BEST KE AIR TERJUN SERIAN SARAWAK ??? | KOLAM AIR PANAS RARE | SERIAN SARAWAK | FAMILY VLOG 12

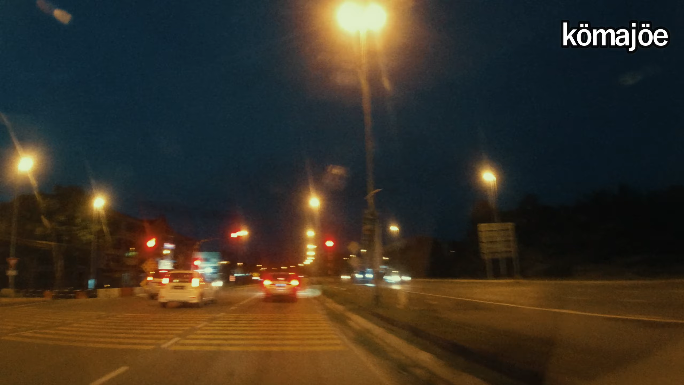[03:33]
Serian. Okay, tepat jam 7:30 guys, kita sampai simpang nak ke Samahan. Kita terus je ke Samahan guys. Jumpa di Samahan, jom.